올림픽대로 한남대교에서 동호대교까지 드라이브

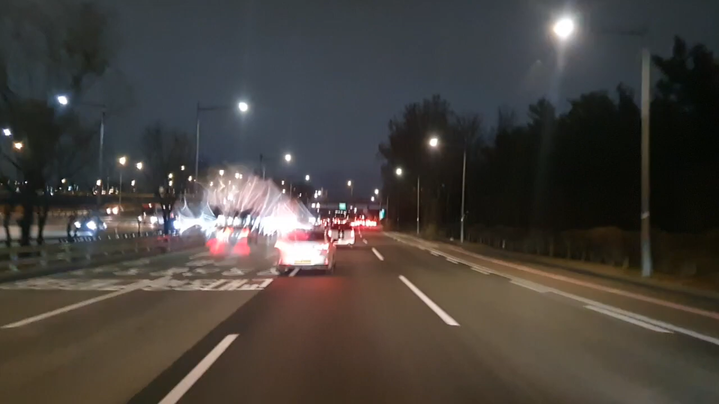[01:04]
야가시는 좀 나가서 조심해야 돼요. 야, 우리나라가 이전에는 마약 청정국이었는데 문제가 있어요, 그죠? 동호대교 지나갑니다.